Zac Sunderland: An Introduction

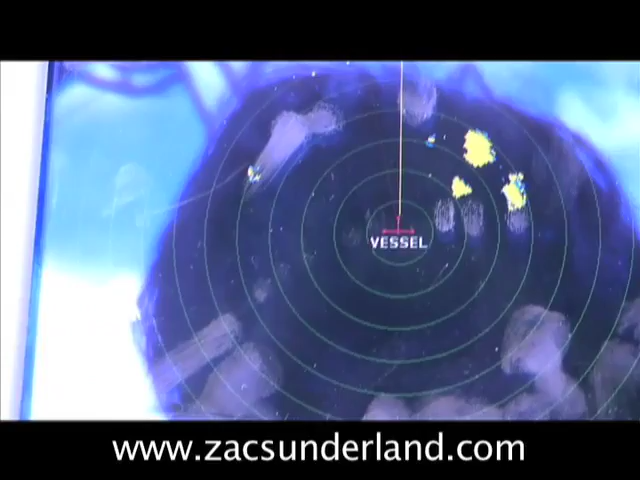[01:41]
I don't know. Just a lot of them. It's an awful day out there. Swells are all huge.
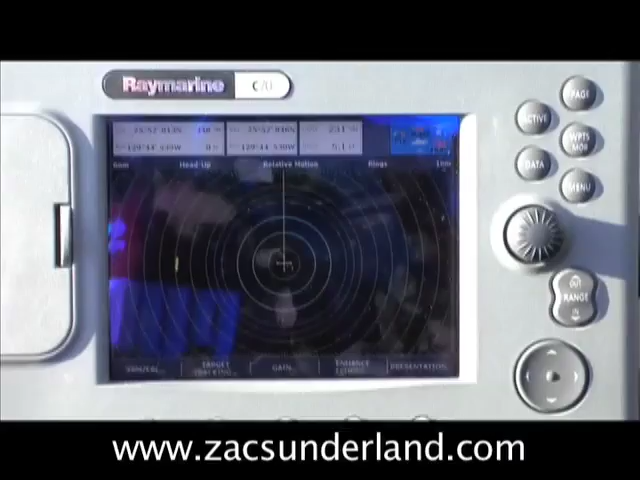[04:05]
The yellow blob. Right there off my, uh, port bow.